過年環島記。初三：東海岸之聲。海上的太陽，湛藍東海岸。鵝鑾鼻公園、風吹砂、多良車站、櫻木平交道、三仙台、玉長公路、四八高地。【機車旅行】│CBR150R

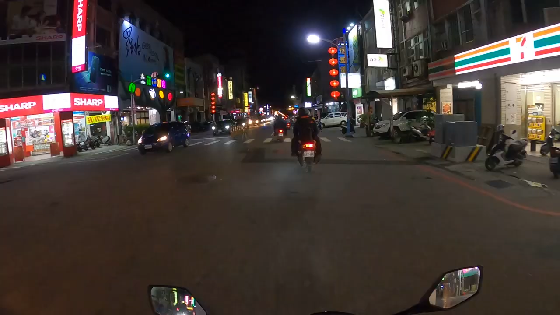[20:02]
晚上7:30左右，终于抵达花莲的住处。
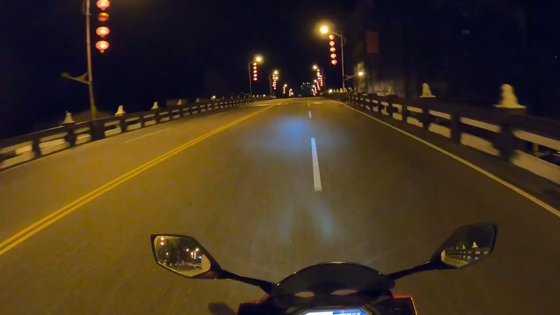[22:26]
看完首播后，我们去夜里黑漆漆的美仑山公园想拍星星，不过光害似乎很严重，拍的不是很成功。意外的收获是回程时，我们尝试拍摄不同角度的骑车画面，不过离欧洲的三轴稳定器怪怪的。拍出来的画面就会像这样突然垂头。